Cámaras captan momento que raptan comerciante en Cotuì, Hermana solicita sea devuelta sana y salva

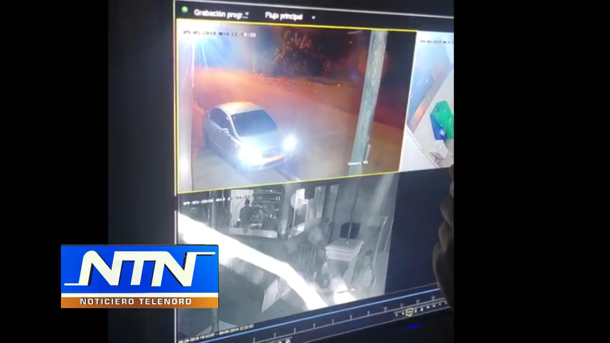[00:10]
Se observa cómo desaparecidos la obligan a entrar a un automóvil.